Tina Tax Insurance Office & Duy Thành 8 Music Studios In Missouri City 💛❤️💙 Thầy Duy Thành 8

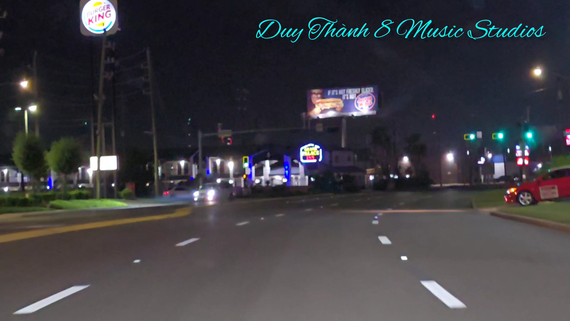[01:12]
Houston mình có 4 triệu người mà vô cái miếng đất nó chút xíu Còn ở đây đất rất là rộng Thành ra cái đường nó bự lắm Rồi hiện tại mình đang ở trên đường
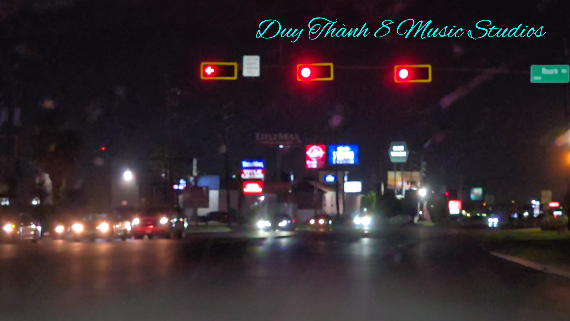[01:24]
FM 1092 1092 nha quý vị Rồi thầy zoom nhỏ cho quý vị thấy
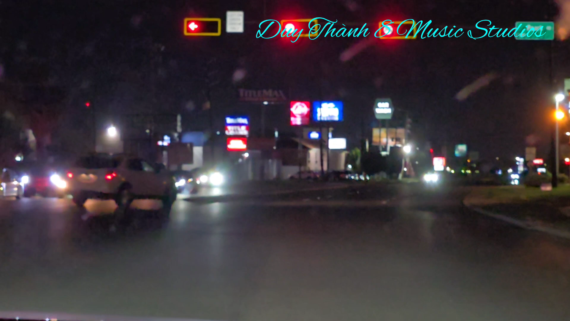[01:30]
Cái này mà mình ở bên Harris County là bên Houston Nó
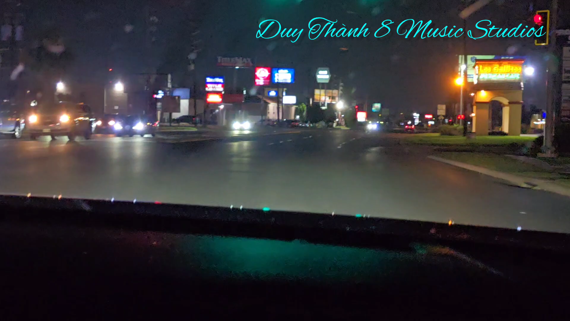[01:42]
không dám xài 3-4 land đâu Tại đường nhỏ nhỏ Đường là tiền mà Còn bên đây là đất rộng Người thưa Một chút xíu nữa Quý vị lên trên Cái
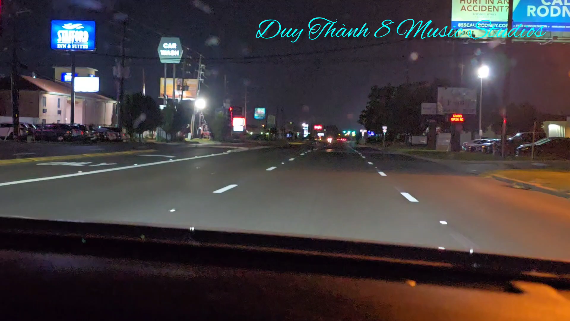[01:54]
population nó có 17.000 Còn mình ở dưới đây 4 triệu Công khí cũng khó thở
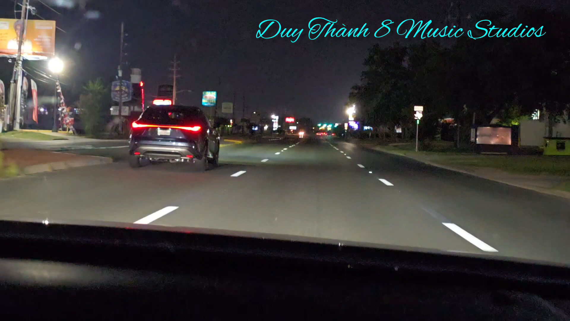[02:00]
Rồi Theo khi mà mình đi trên đường đường này Cái đầu tiên Sẽ mình sẽ đụng con đường nó gọi là West Airport